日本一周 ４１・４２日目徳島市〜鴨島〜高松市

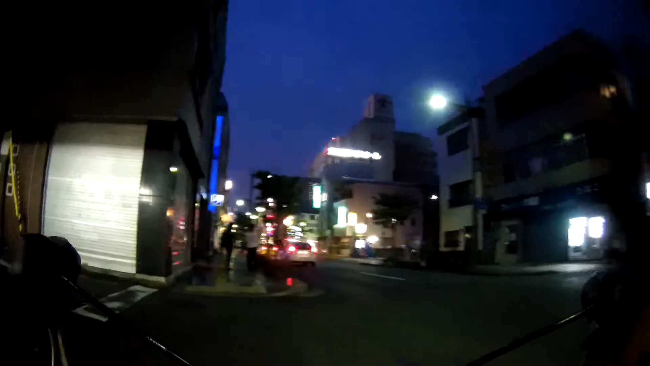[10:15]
さあ、高松駅前通りにやってきましたね。